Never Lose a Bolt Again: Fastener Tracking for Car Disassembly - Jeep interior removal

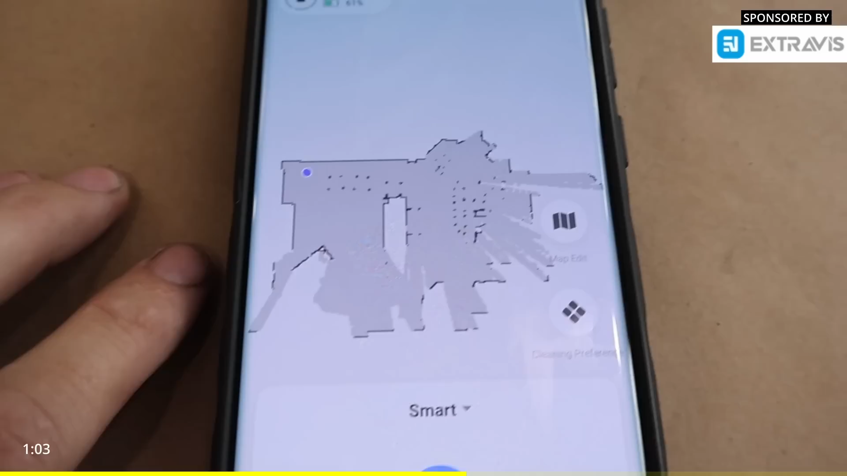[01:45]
It's got some cameras or something that kind of help help it look and locate and find all the areas to be vacuumed.
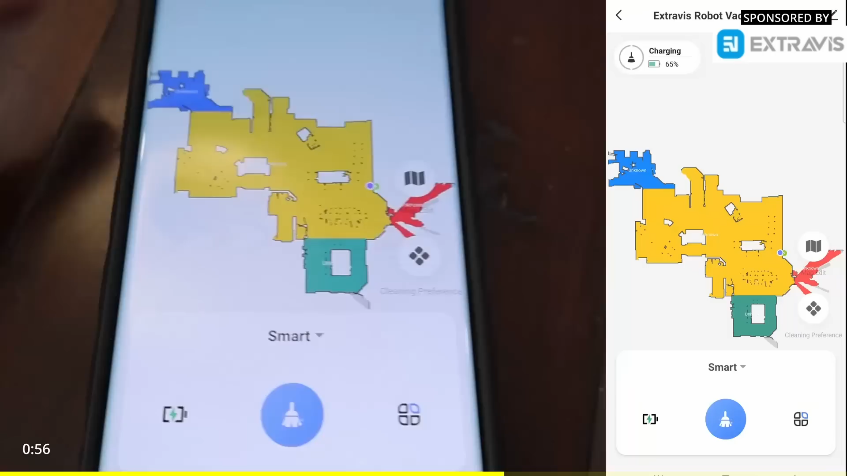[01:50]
So basically what it did is it scanned my whole floor plan. It kind of identifies things like table or couch. And so it knows that there's things that it can't go around, but it also kind of divided, like it knows that this is tile, like a different than this is kind of wood floor.
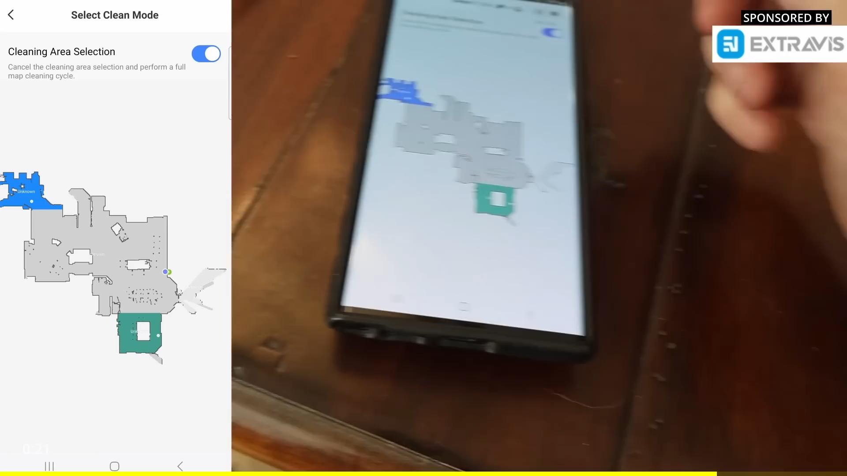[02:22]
So I'm just going to have it do, this is our kitchen. We're just going to have it do that one. And then we're going to have it come on in about two minutes. So in theory, in about a minute, it should start.